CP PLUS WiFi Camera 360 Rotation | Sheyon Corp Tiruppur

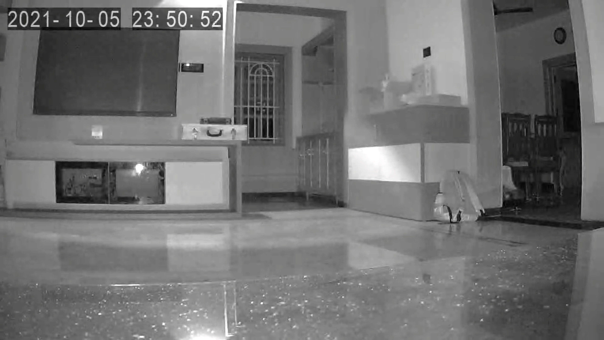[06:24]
உங்களுக்கு நைட் விஷன் நல்லா கிளியராக இருக்குங்க, இமேஜஸ் வந்து தெளிவாக தெரியும்.
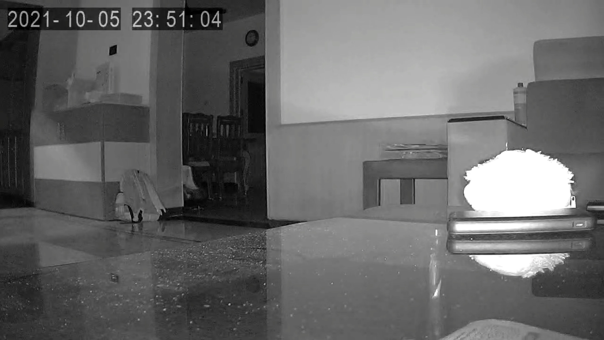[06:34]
இது சிங்கிள் கேமரா, ஒரு இப்போ சின்ன ஆஃபீஸ் ஸ்பேஸு, சின்ன வீட்டுக்கு நல்ல ஒரு
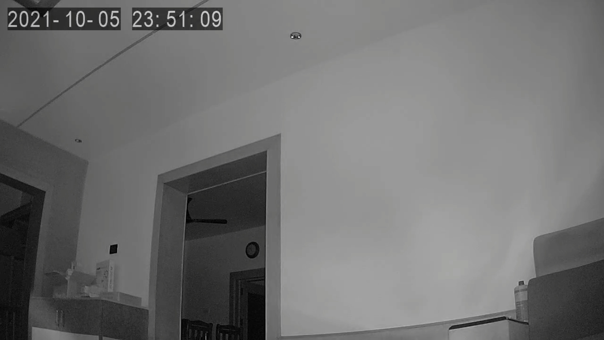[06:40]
பட்ஜெட்டில் உங்களுக்கு கிடைக்கக்கூடிய ஒரு சிசிடிவி கேமரா. இதில் நீங்கள் 32 GB மெமரி கார்டு போட்டிங்கன்னா 5 டேஸ் ஸ்டோரேஜ் வரும். 64 GB போட்டிங்கன்னா 10 டேஸ் ஸ்டோரேஜ் வருங்க.